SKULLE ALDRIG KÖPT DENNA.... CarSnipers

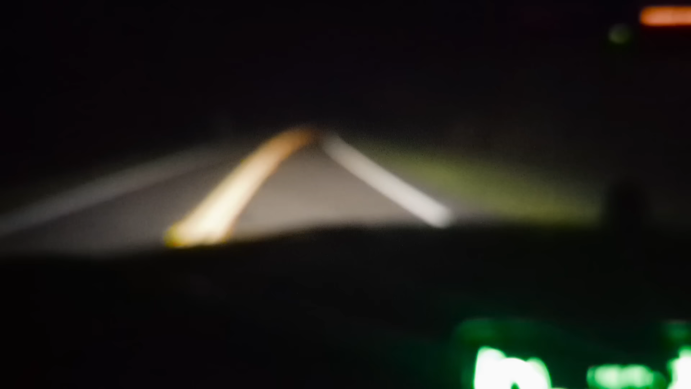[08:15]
Okej. Så jag är på väg upp till nya stället. Allting bara sten dog.
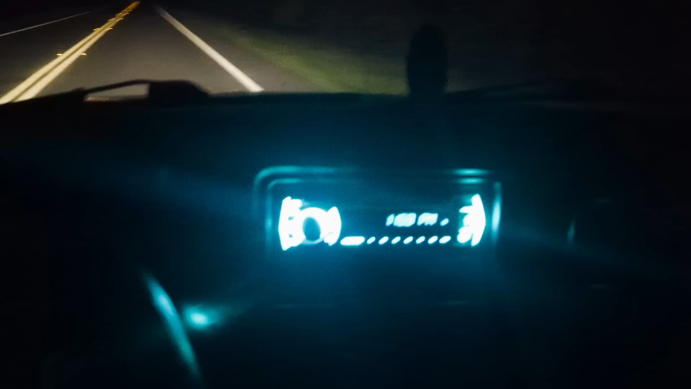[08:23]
Radion kom tillbaka på. Men instrumentpanelen bara försvann. Spännande.